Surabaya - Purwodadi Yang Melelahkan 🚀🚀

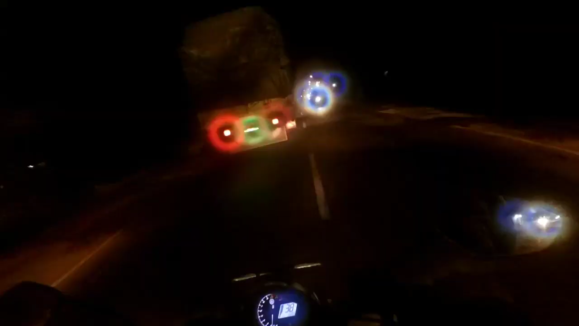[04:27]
Oh, lihat jancuk truk lampu si Cito makan.
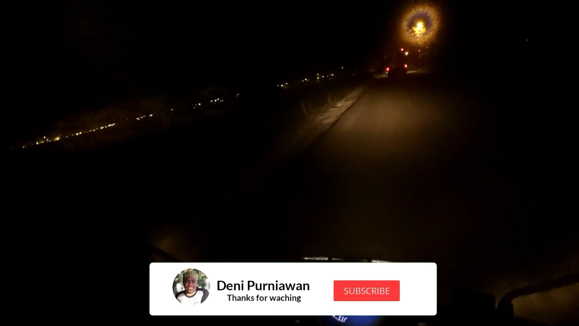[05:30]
Sampai di Cepu. Iki Pertamina ya. Wah, ini kilang. Ini kilang kilang minyak Pertamina. Wah. Ternyata banyak gitu loh. Tempatnya di satu tempat. Ini debunya banyak, jadi mata kemasukan debu. Ini kiri dan kanan ini sumur-sumur minyak.
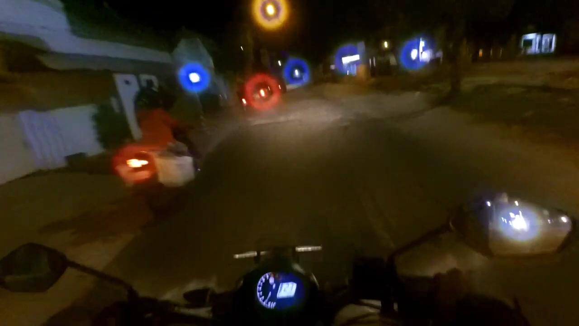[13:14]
Lampu gerobak paling dihitung. Lampu gerobak kan ana loro, telu, papat. Itu dihitung taman masuk ke lampunya taman itu loh. Itu ada gerobak. Iya. Itu di kiri jalan ada kilang minyak Pertamina. Ini kita di Cepu ya, jadi kilangnya banyak.
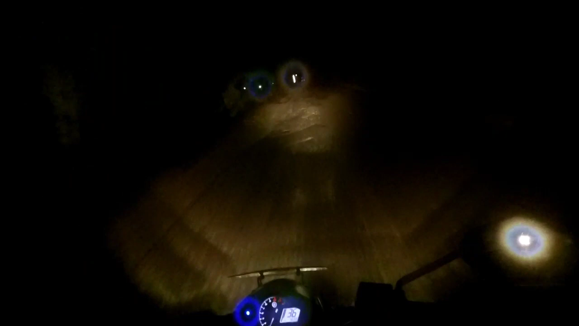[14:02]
Dalane apik iki cuman 100 meter. Nah, ginilah ciri khasnya di Jawa Tengah. Ini